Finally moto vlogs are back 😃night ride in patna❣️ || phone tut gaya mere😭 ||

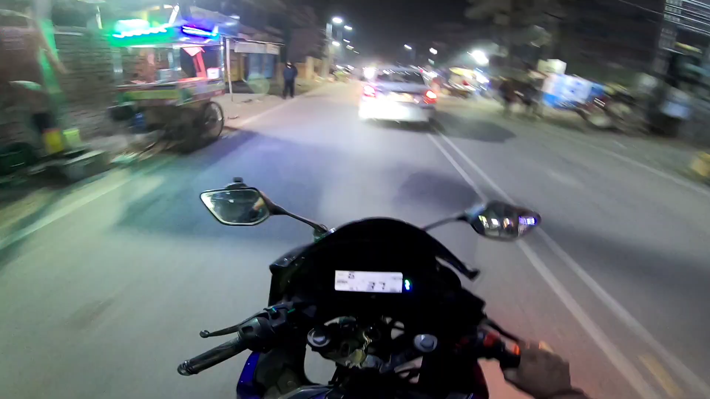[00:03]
अरे ये पटना के गड्ढे कभी नहीं सुधरने वाले।
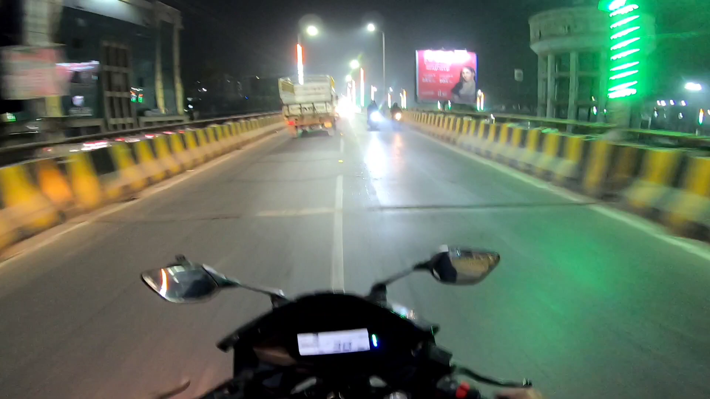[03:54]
अटल पथ, मरीन ड्राइव, सब जगह ये लाइटिंग पूरी कर दी गई है और इससे मतलब जो हमारे रोड की खूबसूरती है ना चकाचौंध बढ़ चुकी है। और ये पुल तो और भाई मस्त लग रहा है यार, ये दोनों तरफ से मतलब इसका चमक ही दूसरे तरीके का है।
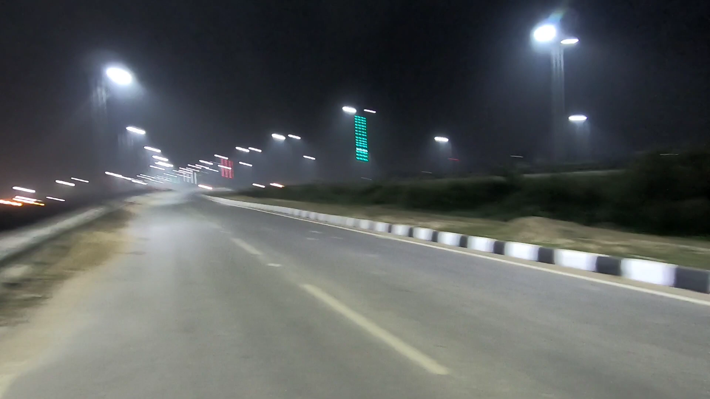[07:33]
एंड इस टाइम मरीन ड्राइव पे इतना अच्छा लग रहा है ना, मतलब शांत वातावरण,